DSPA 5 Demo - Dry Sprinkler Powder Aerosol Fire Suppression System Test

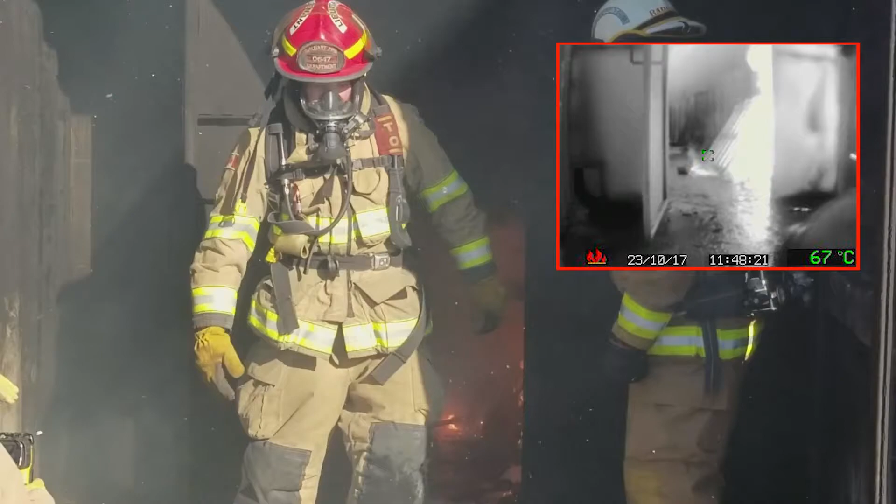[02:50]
On screen: spot 67°C
by recorded temperature reduction and full containment of the fire. This test is made with the container door open to show the volume of aerosol which is seen ventilating rapidly.
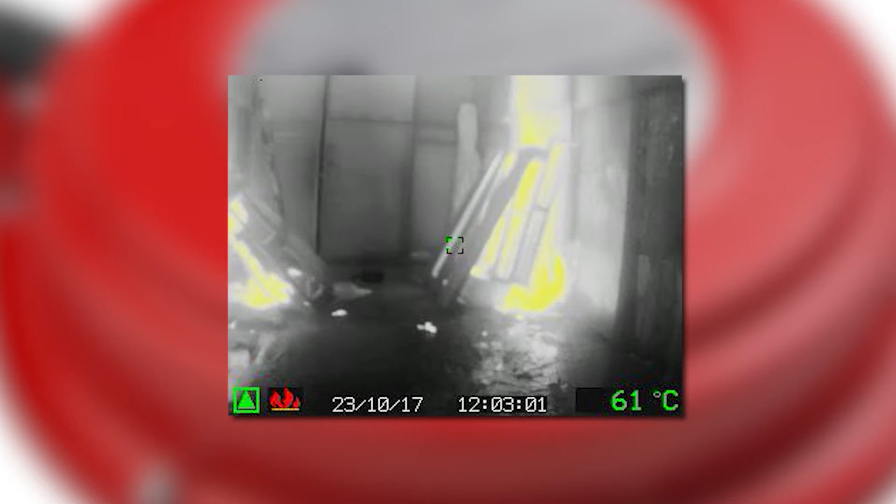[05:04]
On screen: spot 61°C
In our third test, we've taken our infrared camera into the back of the test container to show the discharge and
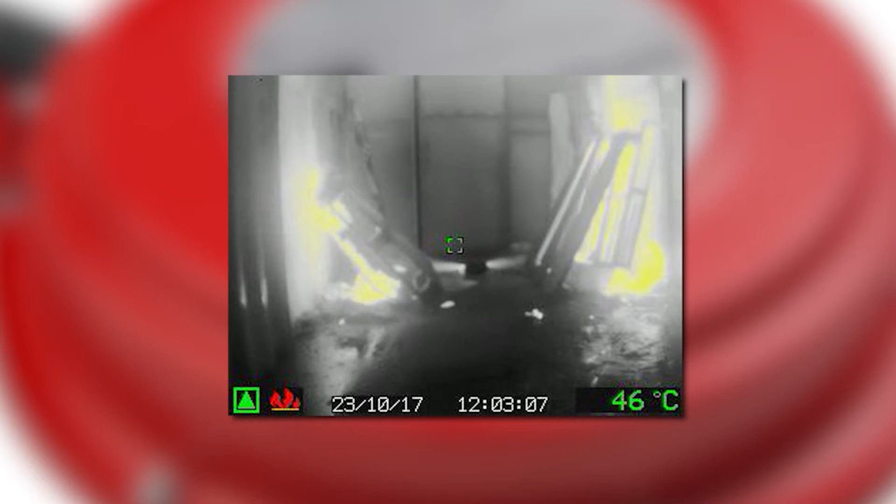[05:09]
On screen: spot 46°C
effectiveness of the DSPA-5 with less rapid ventilation.
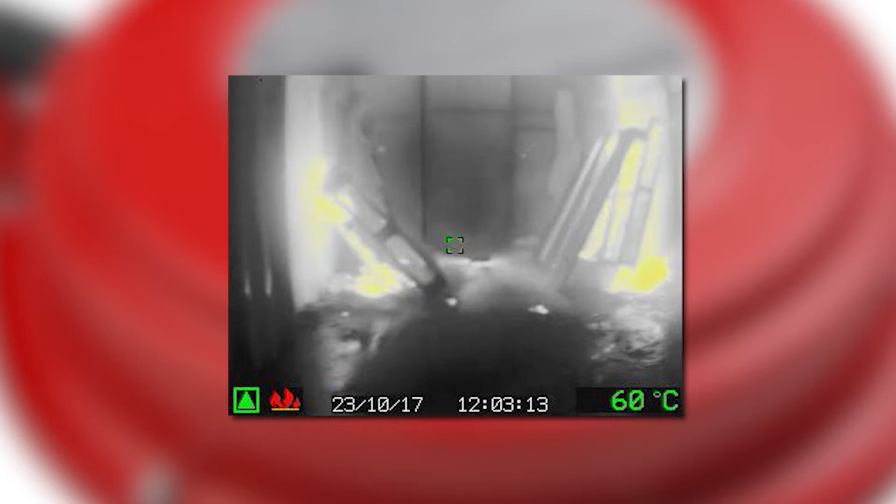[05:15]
On screen: spot 60°C
This best reveals the fire's temperature ranges preceding the deployment of the DSPA-5.
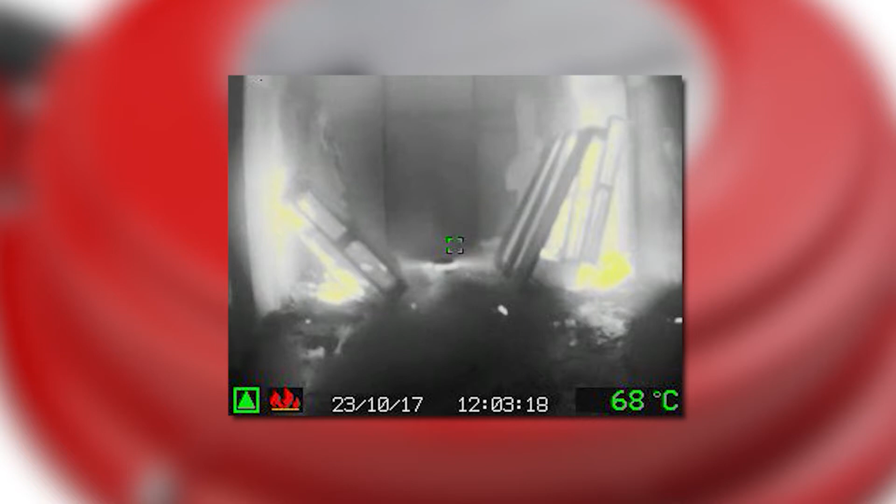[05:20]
On screen: spot 68°C
Within 8 seconds of activation, the DSPA-5 begins to disperse the volumetric expansion agent, and within 50 seconds the temperature of the fire begins to drop.
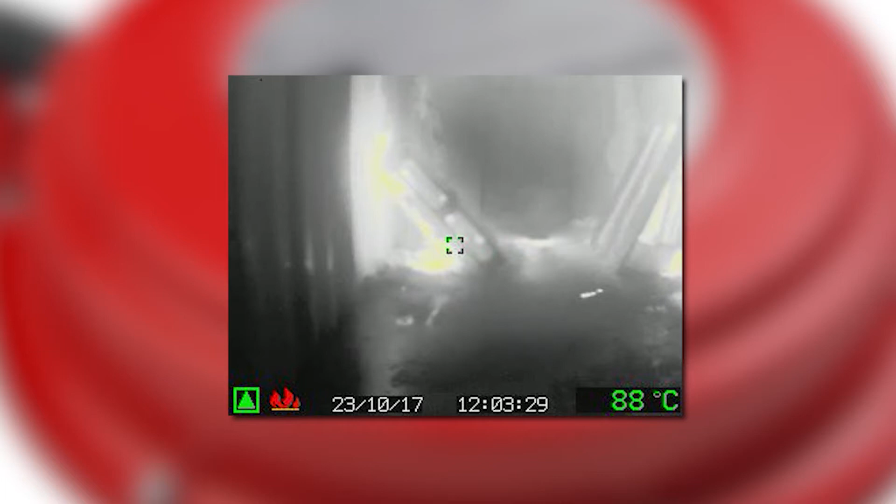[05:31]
On screen: spot 88°C
Yellow fading to white, displaying the efficiency of the suppression qualities of the DSPA-5.
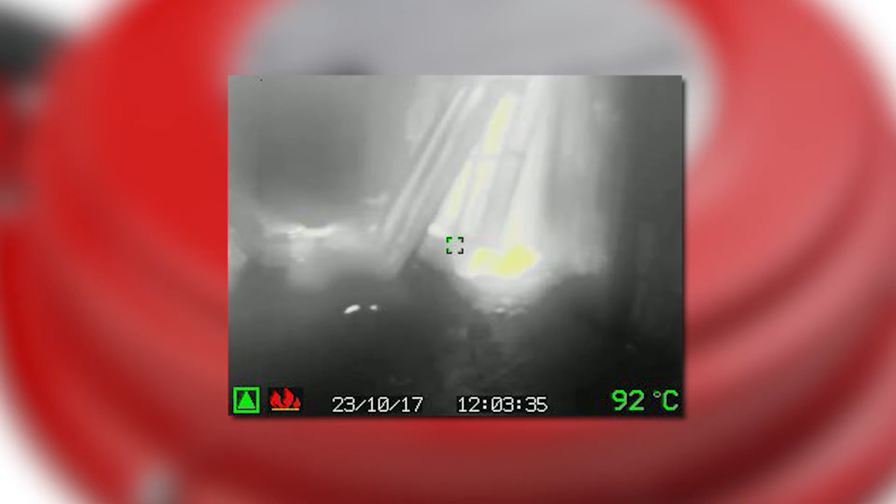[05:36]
On screen: spot 92°C
Being inside the room enclosure capturing the event with an infrared camera,
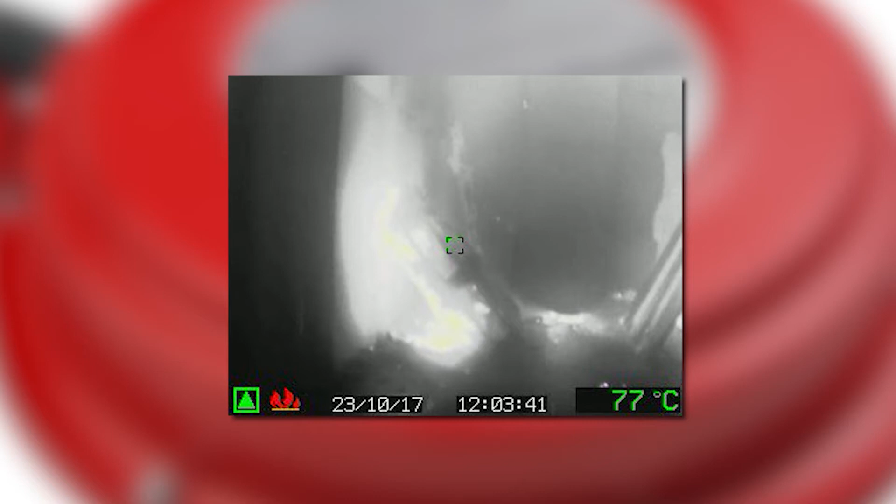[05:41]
On screen: spot 77°C
and accurately measuring the changes in the fire's heat signature, is a perspective rarely witnessed by fire industry professionals.
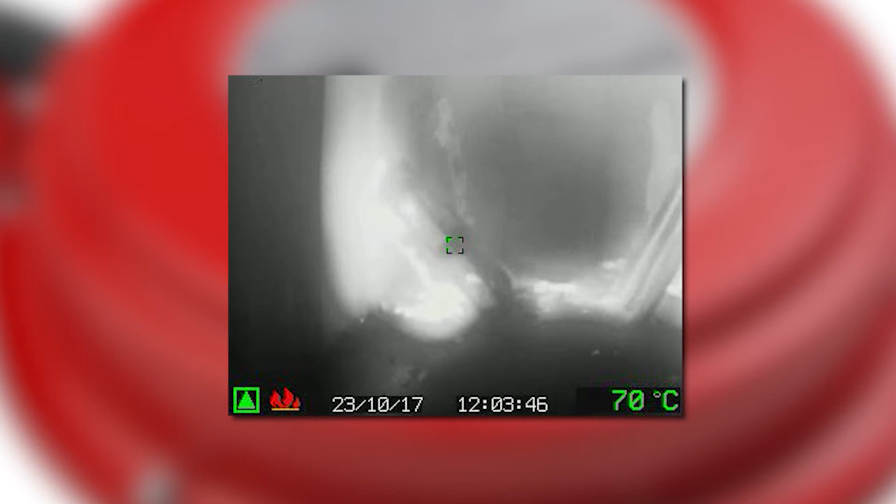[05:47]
On screen: spot 70°C
For the fire and life safety industry,